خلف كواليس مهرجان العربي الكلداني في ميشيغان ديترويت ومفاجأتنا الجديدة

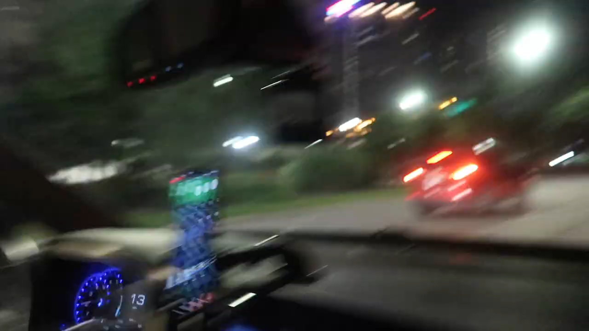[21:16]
اوكي هسه حبايبنا شوفوا جوله بالليل بديترويت. خليني اشوف دربي.
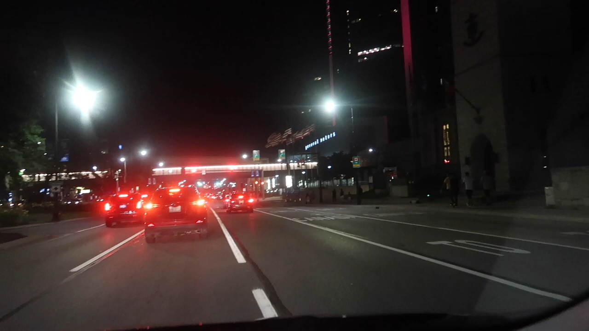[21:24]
يا جوله بالليل انا اسوي لهم بالكاميرا هسه تمشي. وين وصلنا ويقول لي روح اخر لاين. شوفوا هنا كندا حبايبنا. يقول لك يا كندا. وهنا ديترويت جمال ديترويت بالليل. شوفوا شلون حلوه. طبعا احنا بالامارات كنا عايشين بنفس هذا المكان يعني كنا هاي المنطقه عمارات وبزي وتشوفونها لليل قاعده بهذا الشكل.